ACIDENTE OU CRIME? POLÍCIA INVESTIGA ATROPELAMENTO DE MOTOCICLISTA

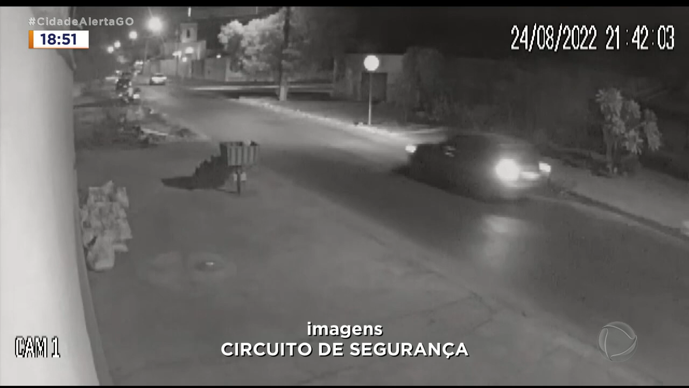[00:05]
é possível ver uma moto que passa e logo vira em uma rua. Na sequência, passa um carro prata, que vai na mesma direção.
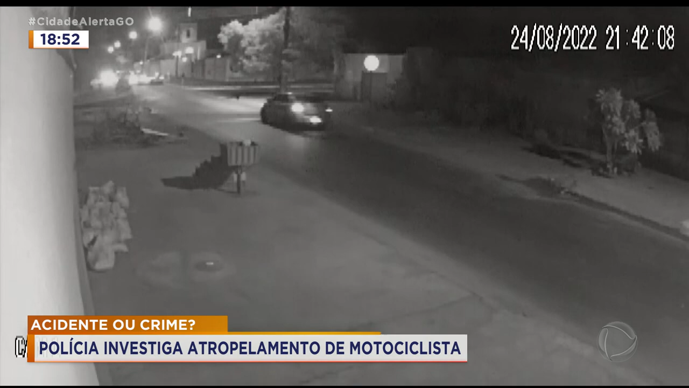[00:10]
Nessa outra imagem, em fração de segundos, o carro passa em cima da moto. Aqui, dá pra ver somente as pernas do rapaz rolando no meio da rua. E assim que o jovem de 27 anos entrou aqui na avenida Jair Abrão Estrela, no setor Paulo Estrela, ele não andou muito.